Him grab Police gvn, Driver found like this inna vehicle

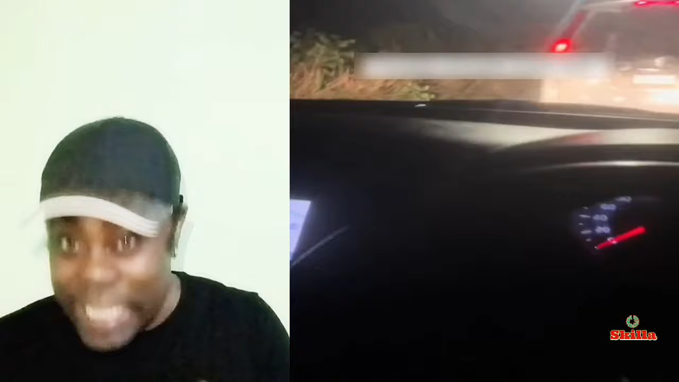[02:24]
And this video really have me thinking. In my point of view, this video shows some things that happened because of a situation where a person who was operating a motor vehicle at one point saw a motor vehicle on a roadway that was not moving and lights was on the motor vehicle.